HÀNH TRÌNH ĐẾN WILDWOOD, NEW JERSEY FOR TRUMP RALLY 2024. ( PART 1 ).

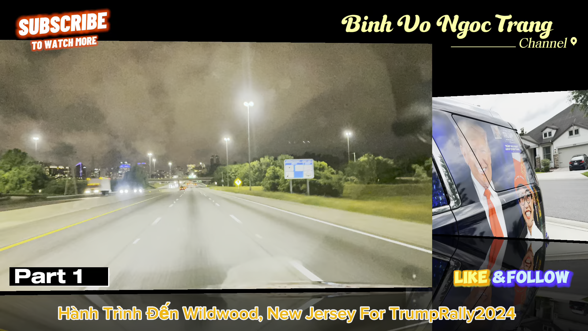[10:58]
Tiếp tục nha. Đó, bắt đầu lên đường.
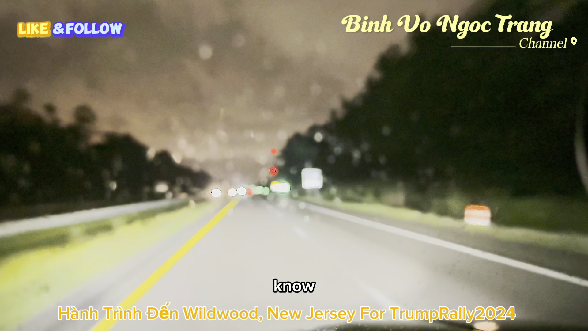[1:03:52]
thì tụi Trang cũng sẽ có một buổi live stream và chia sẻ buổi sáng đó. Và chúng ta ngồi để chúng ta nhìn lại, thấy được cái hình ảnh của người mẹ, người vợ, người chị, người em của mình trong cái bước đường mà để mà làm một cái thiên chức cao đẹp đó. Và bên cạnh đó có những người không, chưa làm mẹ. Vô gần tới rồi đó, gần tới đó, nhìn mấy hình ảnh này là mọi người biết được là tới đâu rồi nè. Mambaro nè.
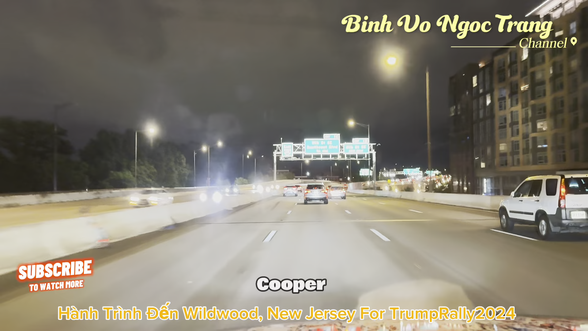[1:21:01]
Đóng đào sao á là trời ơi. Không biết được mà đi không. Nhất là mấy cái lễ lớn á. Thì đó, hai đứa đi vòng vòng vòng vô đây chú đường nào chặn hết trên quý vị chạy vòng vòng vòng đi vô Capitol cái Memorial
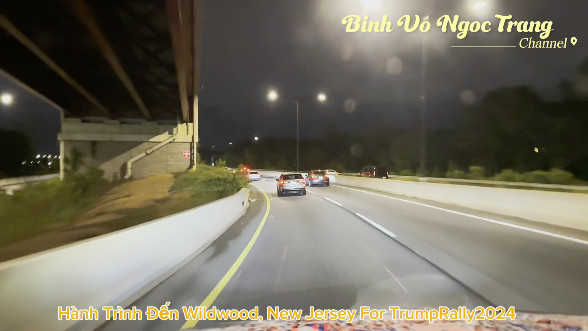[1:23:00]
Biết là có ghét mình rồi, biết mình. Nãy giờ đang chạy qua khu vực của downtown của Washington, giờ về hướng Pennsylvania.
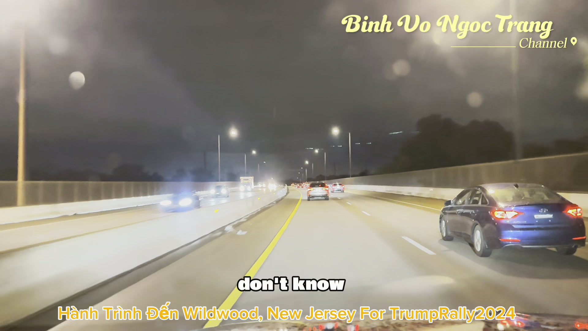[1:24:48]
Mà nó không phải có những cái đường ép đếp cho mọi người đi mà có gì gì đâu nha, có hạn hẹp cái đất dễ sợ luôn hả? Ừ. Đường bây giờ có hai lên nữa. Nó là quá chạy nha, đi khu vực này xe cho giỏi nha, cẩn thận.
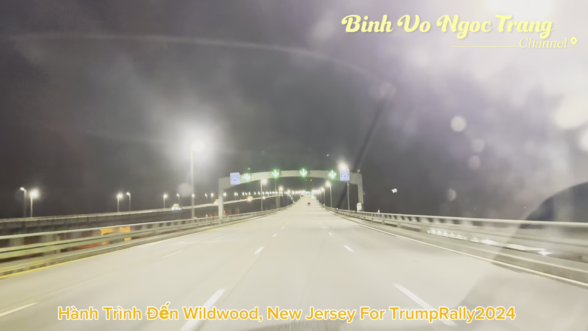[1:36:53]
Đi về hướng New Jersey quý vị. Nó là giao dịch. Atlantic City á. Là khu vực này là có sân bay rất là đẹp luôn. Wow, vậy hả? Biết hả? Atlantic City. Có mấy sân bay đẹp lắm. Ngày mai cho em vô nhắc bài lần nữa đi. Cái lần đâu? Sao vậy? Sao nó cười kìa? Tóc lắm rồi lắm nữa.
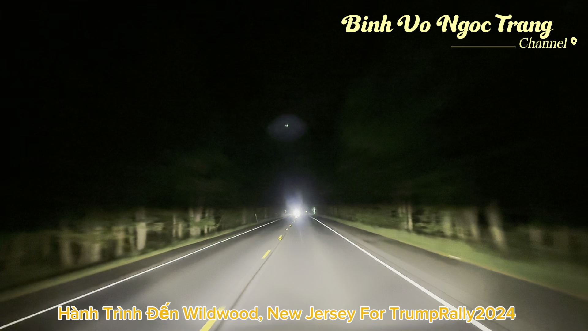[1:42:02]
Và chúng ta chỉ còn có 27 mai nữa thôi là chúng ta đến nơi rồi. Đó đó đó đó đó đó đó. Đã tới rồi mọi người ơi. Tới rồi đó. Mọi người, bên tay phải của Trang là biển rồi đó mọi người. Tối mù luôn, 3 giờ sáng rồi.